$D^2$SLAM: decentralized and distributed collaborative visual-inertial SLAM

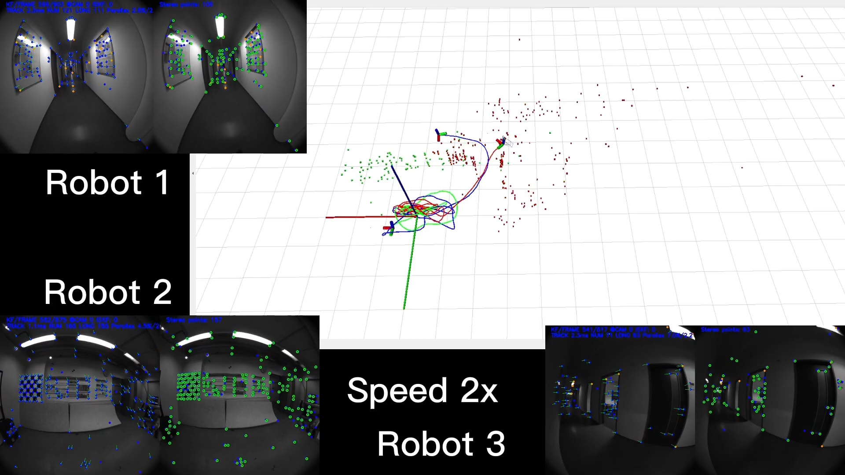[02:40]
First, we show the D-Square VINS run on the TUM corridor dataset where the drones start together and then spread out. The trajectories and visual landmarks estimated by D-Square VINS are shown in the video. The different colored landmarks indicate that different drones optimized them.
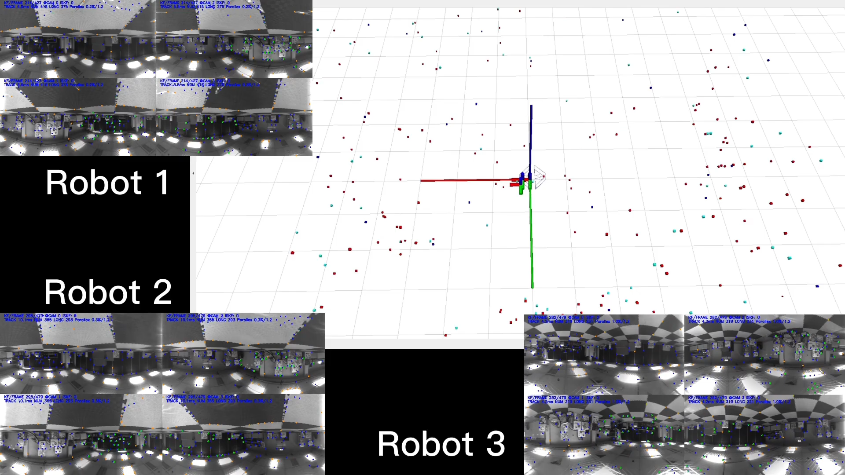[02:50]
Second, we show the D-Square VINS running on our custom omnidirectional dataset. In this dataset, three UAVs continuously fly figure eight trajectories.
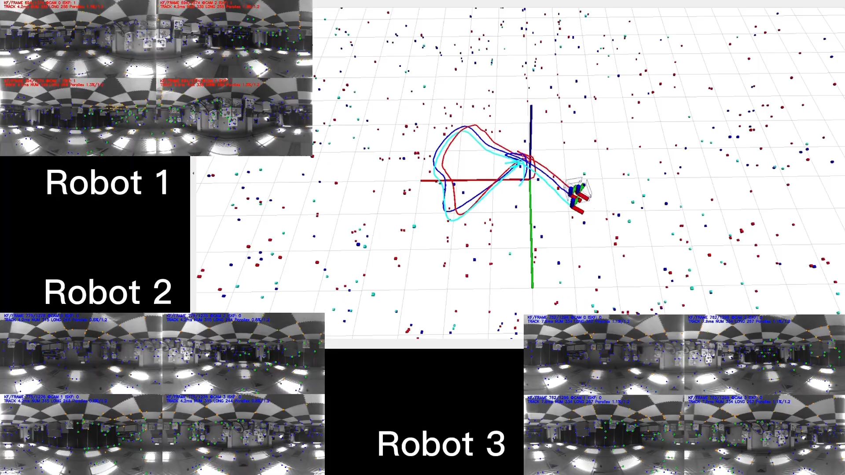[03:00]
In the tests, D-Square VINS accurately estimated the relative and local states.
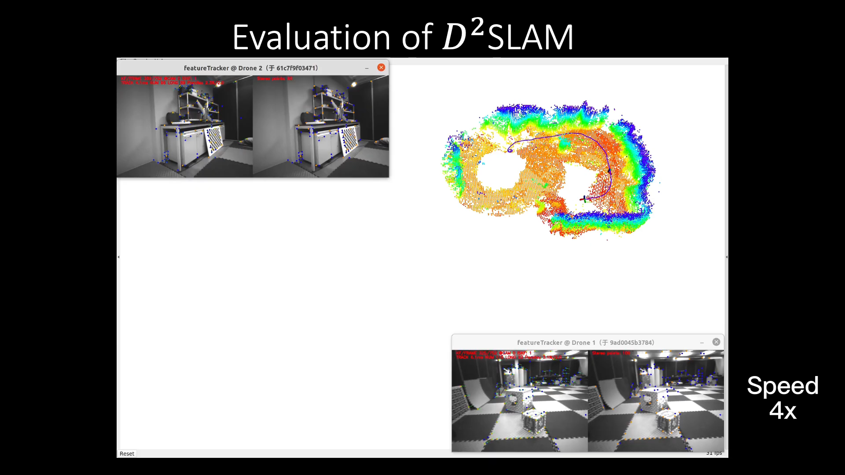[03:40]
Finally, we have a brief video demonstrating the dense mapping using D-Square Slam on our custom datasets. In the video, D-Square Slam combined with Taichi Slam reconstructs our lab.